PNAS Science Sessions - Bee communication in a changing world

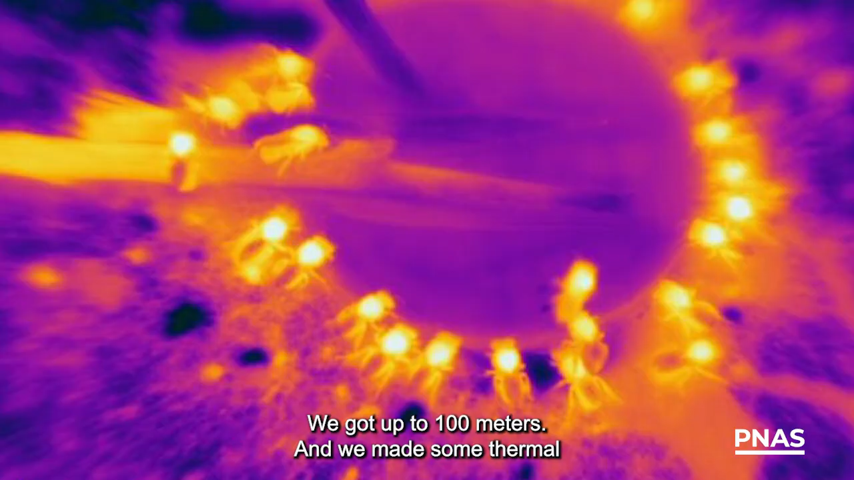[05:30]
We got up to 100 meters and we made some thermal images at the feeding site to
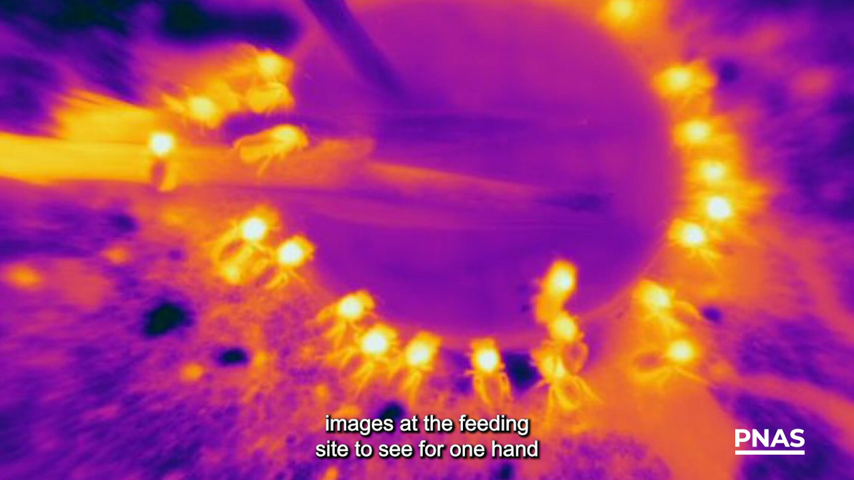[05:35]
see for one hand the thorax temperature, abdomen head temperature of the bees at the feeding site.
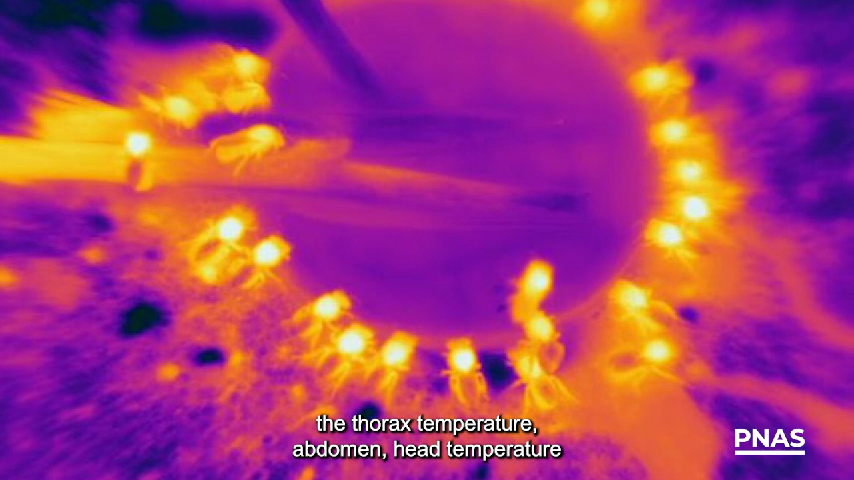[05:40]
And its association with air temperature.
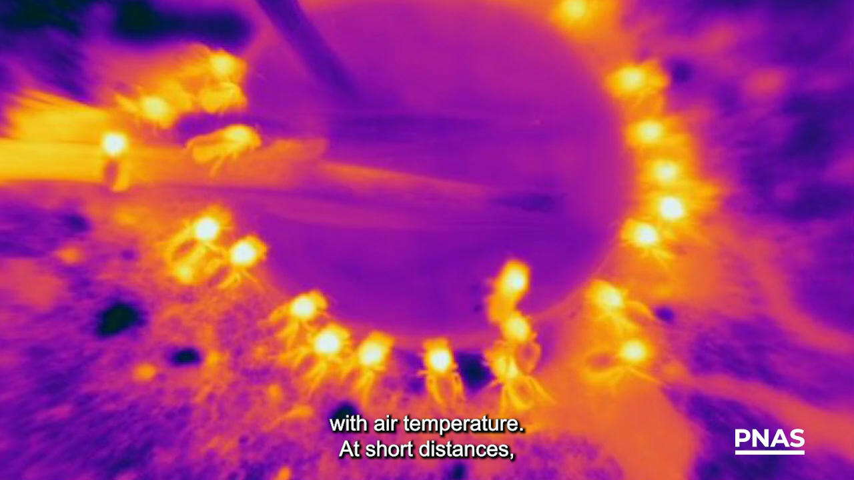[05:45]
At short distances, the bees had no problem at all.